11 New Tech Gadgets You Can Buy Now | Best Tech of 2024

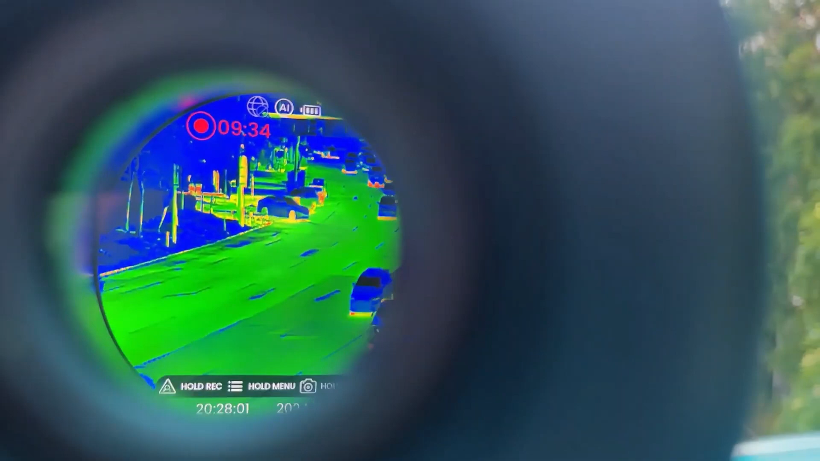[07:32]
The AI-powered resolution boosts the image to a sharp 384 x 288 for detailed views,
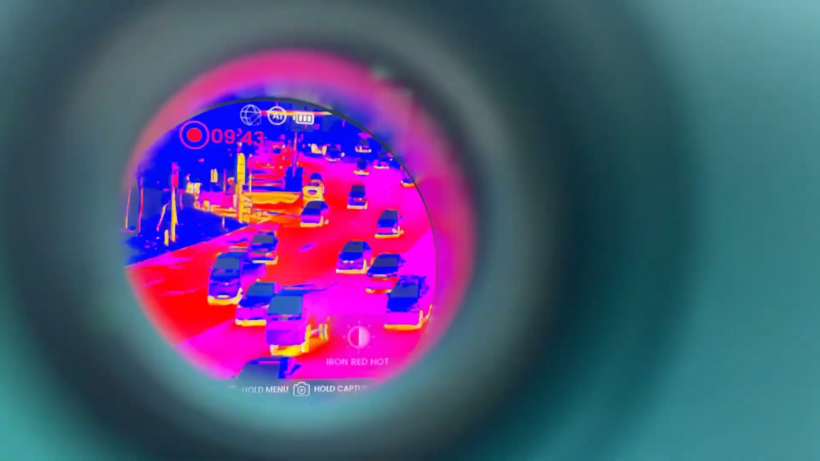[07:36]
making it perfect for hunting,